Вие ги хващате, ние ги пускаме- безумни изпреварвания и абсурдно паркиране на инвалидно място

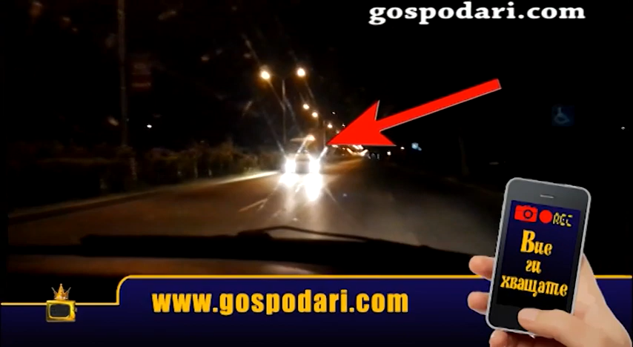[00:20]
движа се на срещно платно. Дори аварийките не се е напълно да пусне. Абе, пълен айляк! Амачьор!